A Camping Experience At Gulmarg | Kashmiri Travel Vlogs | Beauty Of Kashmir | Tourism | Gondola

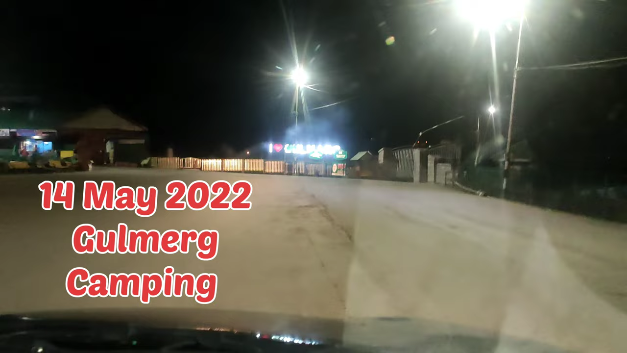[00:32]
15 मई 2022 गुलमर्ग कैंपिंग हम करने गए, गुलमर्ग में हम कैंपिंग करने गए और हम पहुंचे बहुत ही लेट।
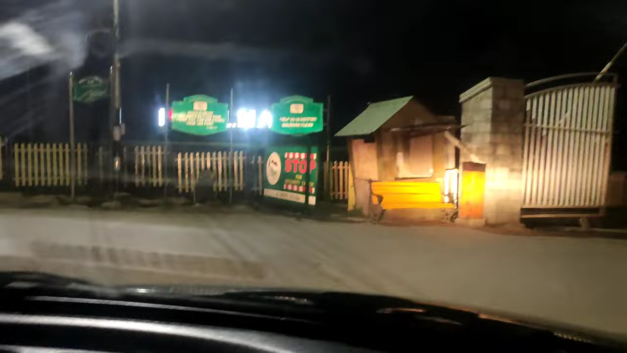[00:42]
जैसा कि आप देख सकते हो, अंधेरा हर किसी साइड से था, अंधेरा छाया हुआ था।
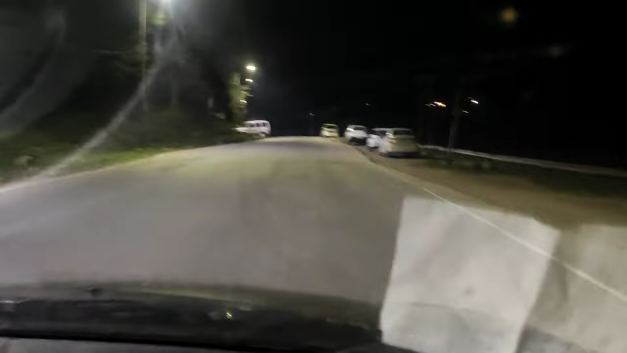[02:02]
वीकेंड बजाम बराबर 12:03। इट्स 12 सड़क पे ना बंदा है न बंदे की जात है।